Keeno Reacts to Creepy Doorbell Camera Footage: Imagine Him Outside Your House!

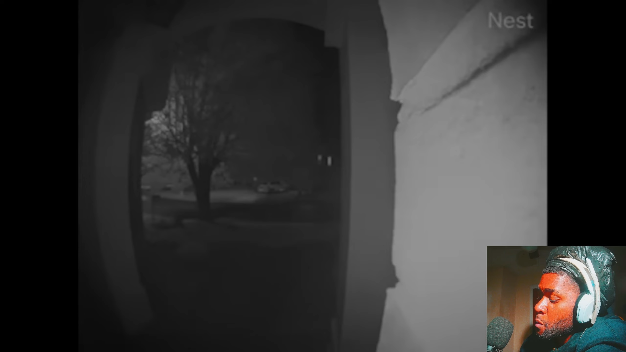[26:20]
reddit user protomancer uploaded this footage of a man crawling and slithering through his neighbor's yard in the middle of the night slithering mother fucker think he a snake where
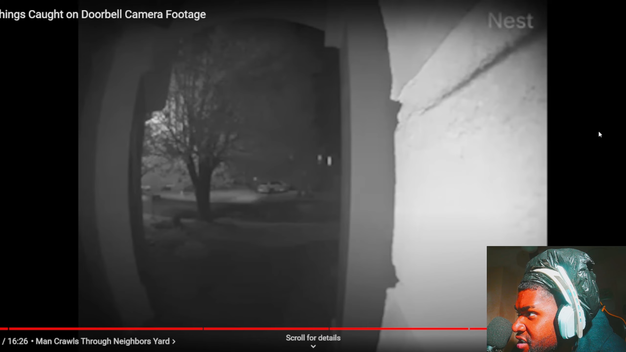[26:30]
oh that's him oh my god he might be shot what if it's a skin crawler hell no nigga that shit is like this camera ain't the best any context surrounding the video but most users attributed the man's particular behavior to drug use or possibly